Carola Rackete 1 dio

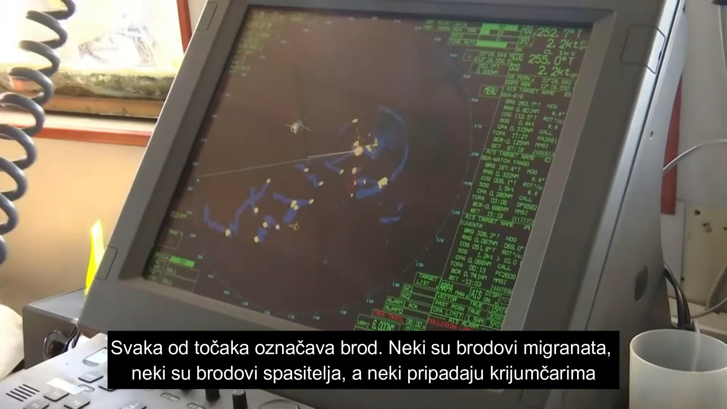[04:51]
Every one represents a vessel. Some are migrant boats, some are charity boats, some belong to smugglers.